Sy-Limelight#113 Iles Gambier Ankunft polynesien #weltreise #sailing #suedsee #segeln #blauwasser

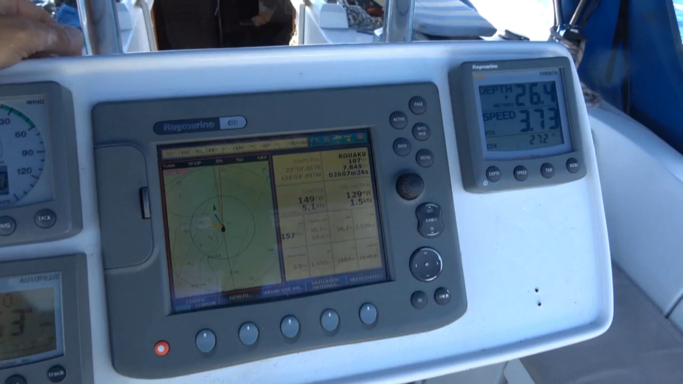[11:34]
Wir navigieren einmal mit unseren Navionics-Karten hier auf dem Plotter und mit OpenCPN auf dem Laptop.